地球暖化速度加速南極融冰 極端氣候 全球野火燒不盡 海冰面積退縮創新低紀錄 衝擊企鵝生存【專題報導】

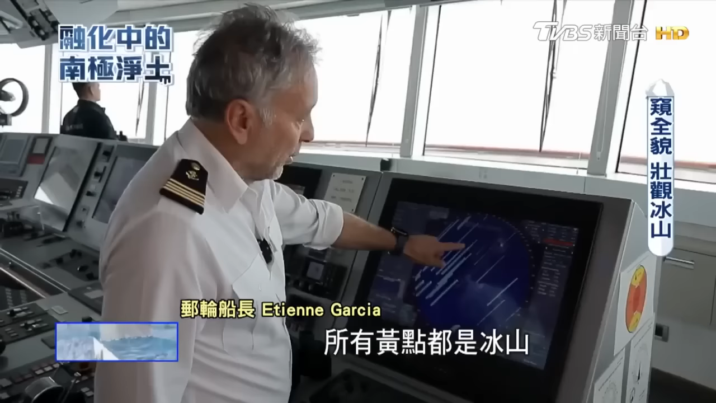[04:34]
All yellow dot is iceberg. So when you have no visibility, when it's dark,
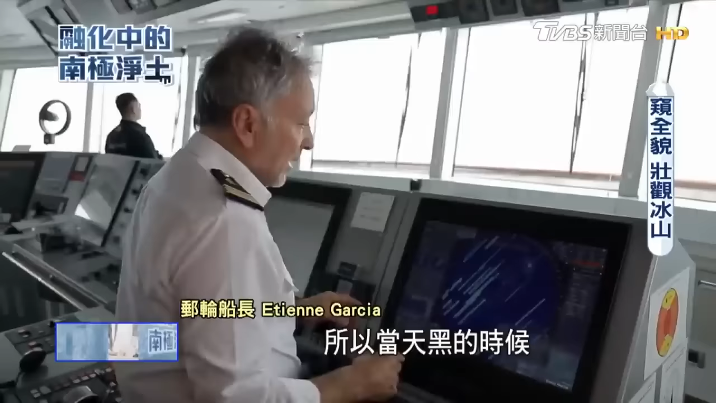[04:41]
we can see that, and we put the track.
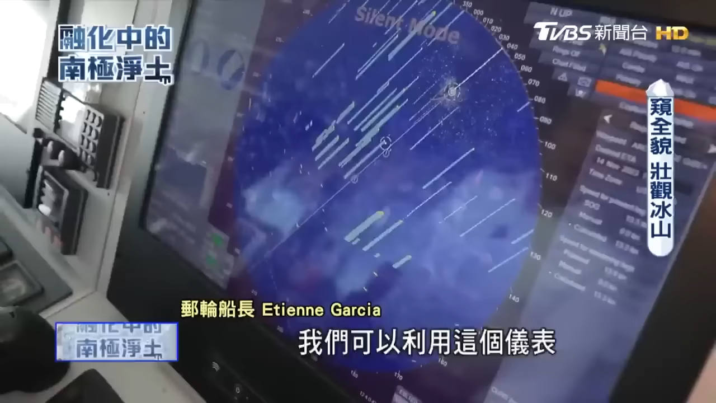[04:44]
You know all the iceberg, all.
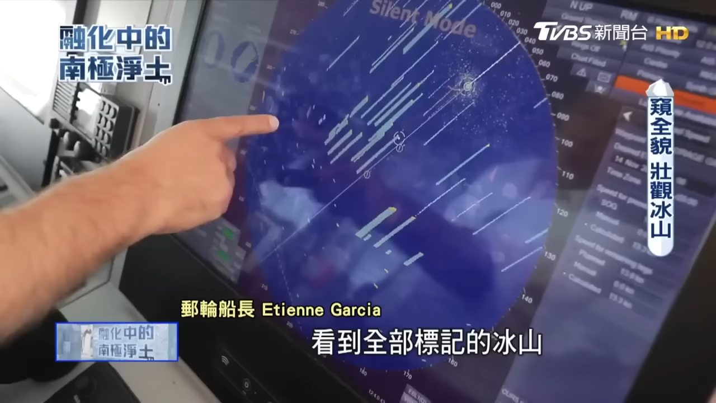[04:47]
And slowly you will see the mark. So you see, you have a lot of iceberg everywhere,
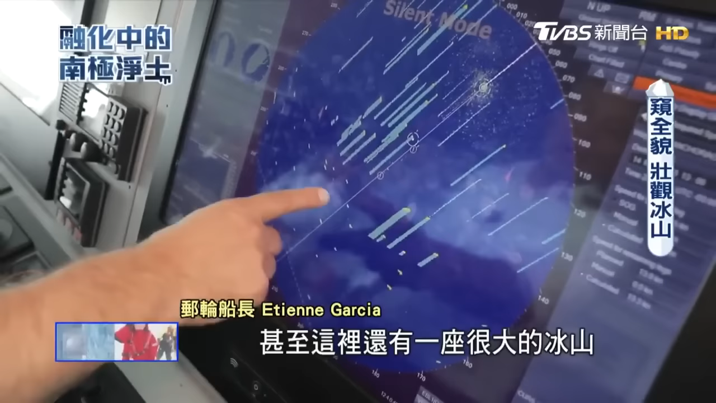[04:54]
even a big one here, maybe 300 kilometers long.